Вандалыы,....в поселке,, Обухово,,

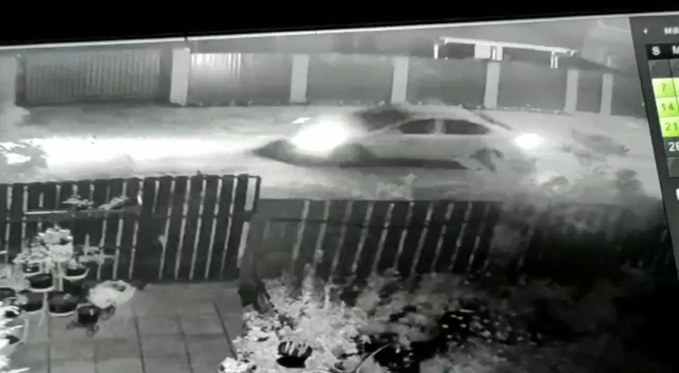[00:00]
Так, вот машина. Она доехала вот до сюда. Отсюда вышел он и побежал через все кусты срезать. Или он, или она.
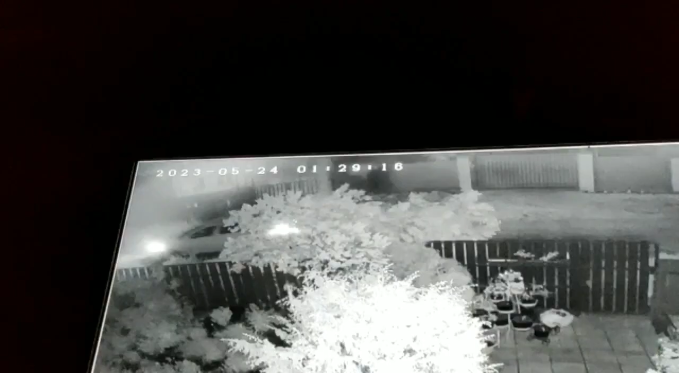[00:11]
Вот сейчас я покажу. Видно будет, как она сюда заворачивается, поближе сюда, к забору. И останавливается. Сейчас. Поближе сюда заворачивает. И все. И оттуда сейчас побежит. Вот, и он там остается. И носить будет туда. Так, смотрим.
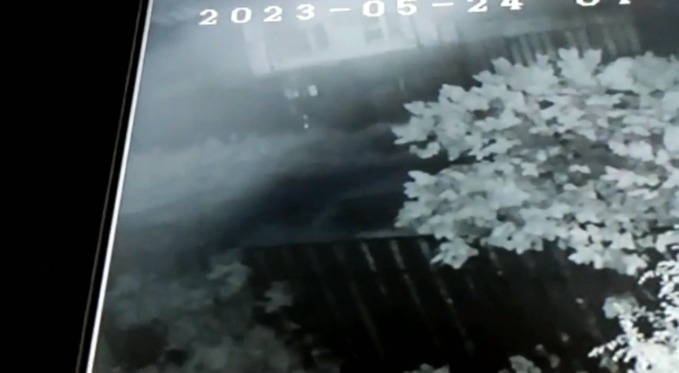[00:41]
Машина остановилась. Вот тут вот. Вот. И он пошел в кусты. Он или она. Причем с секатором.
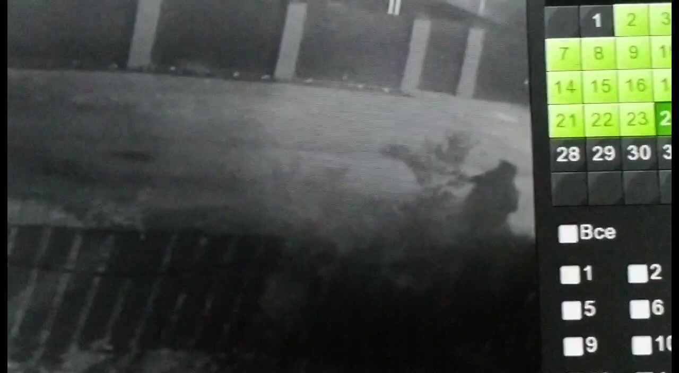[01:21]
Смотри. С кепкой, походу. Нет, или это просто капюшон одет на нем?
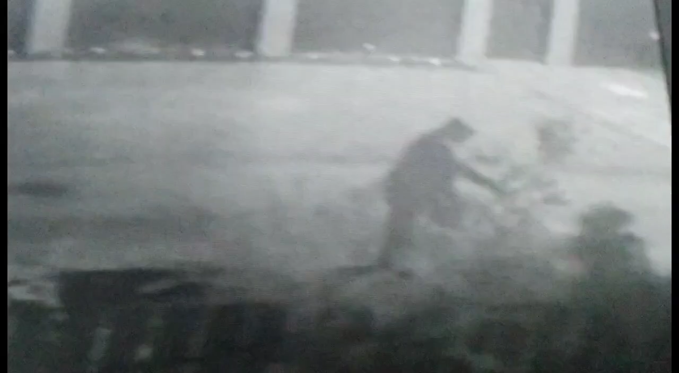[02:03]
И сейчас фотографирую эту и покажи, что все обгрызли, маленькую, все обгрызли. Осталась одна палка.
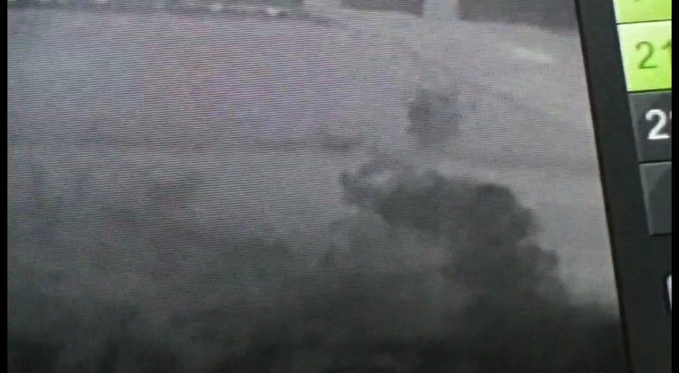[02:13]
А еще смотрит, сука, что бы еще отрезать. Да, вон, набрал. Тварина. Пошел, давай, иди за ним. Мне кажется, это не мужик, это баба, идет баба. Ну, по походке баба, сейчас еще да.
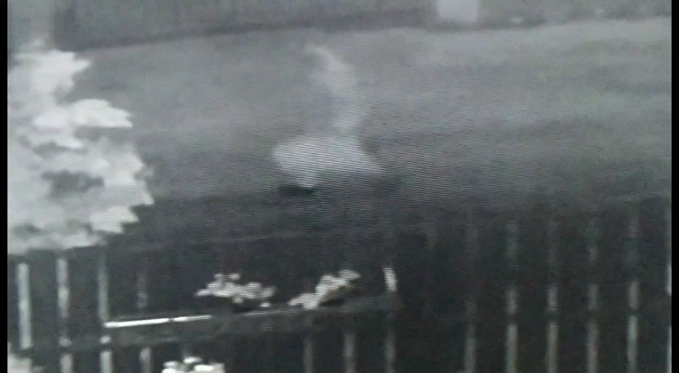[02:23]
Эту нахерачили. Дальше. Да, он здесь фонариком лазил. Пошла. Все, уже ушла. Значит, там уже...
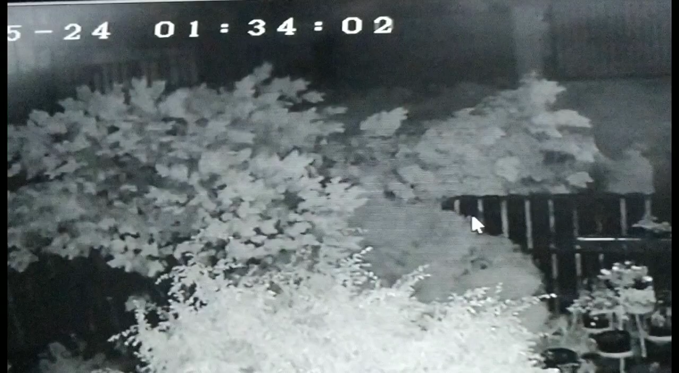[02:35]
Какие-нибудь тянет. Ой, у меня сейчас сядет зарядка. Не надо. Даже вот то, что к дому подходит тоже. Сюда даже из дома выцегнило. Так, сейчас мы стоп сделаем. Надо убрать эту. Тык-тык-тык. Сейчас мы сделаем. Вот. Давай, родная, блин, покажись на весь свет.
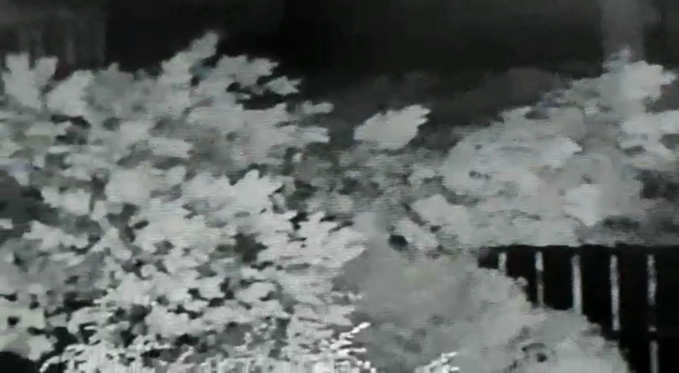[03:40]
И вон машина стоит. Огни отсвечивают от машины. Вот там, вот. 10:45 в Москве, главная академия НАТО. Соединенные Штаты и их союзники спровоцировали политические и продовольственные кризисы в мире. С таким заявлением... Он червет еще, ненасытная какая. Все оборвали. Он также добавил, что в мире нарастает... Сейчас...